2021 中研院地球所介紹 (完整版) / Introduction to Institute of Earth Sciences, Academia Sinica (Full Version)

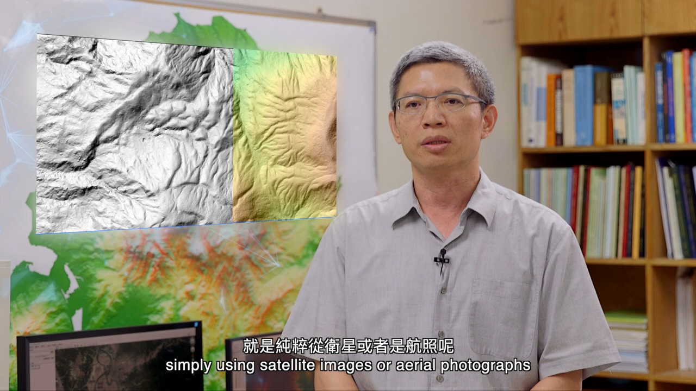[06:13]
是航照是没办法做到的那我们基于这些呢已经可以把过去没办法看到的地形来加以这个电